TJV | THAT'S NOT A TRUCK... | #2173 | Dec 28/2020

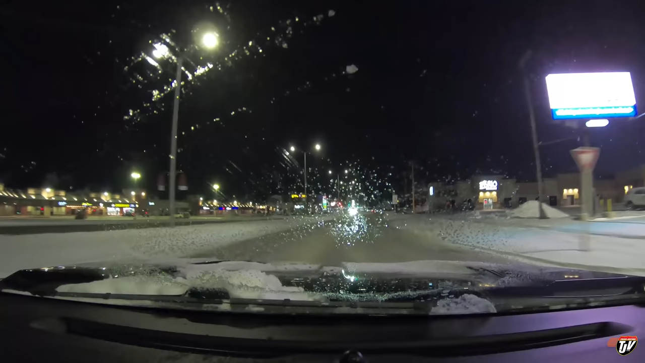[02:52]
Today is going to be a fantastic day. Want to know how I know that? No, it's not because of the ice on my windshield. It's not because my windshield wipers are all full of ice. No, that's not. That's just the start. It's going to be a good day because it's minus 24 and it's a Monday. Woo!